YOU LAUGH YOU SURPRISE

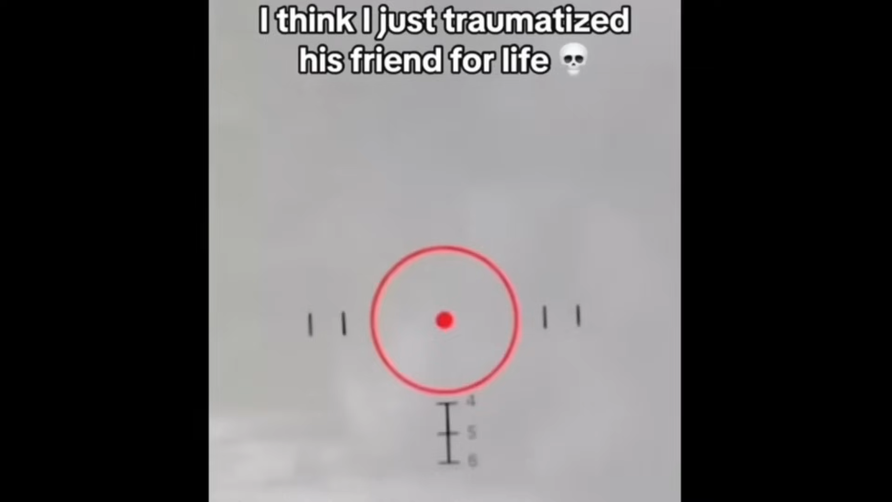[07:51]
Oh my god. Okay, I thought the body just disappeared. Oh.